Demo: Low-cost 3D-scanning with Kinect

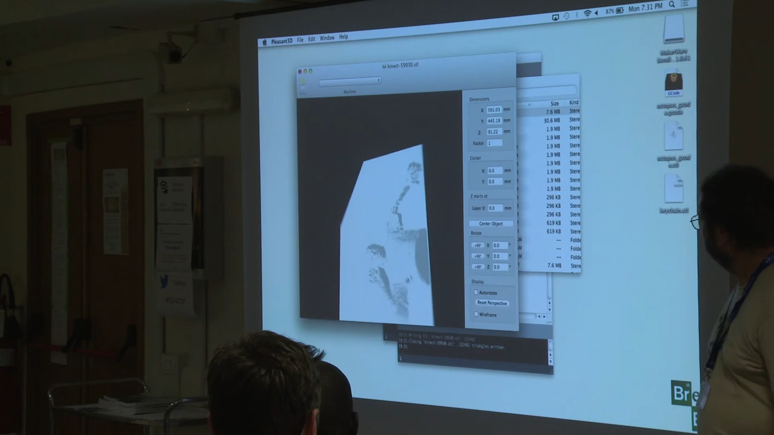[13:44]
It is in free 3D scan for everybody, right? Yes, we can scan. You saw how fast this was. It's just a couple of clicks, can just I to get the STL.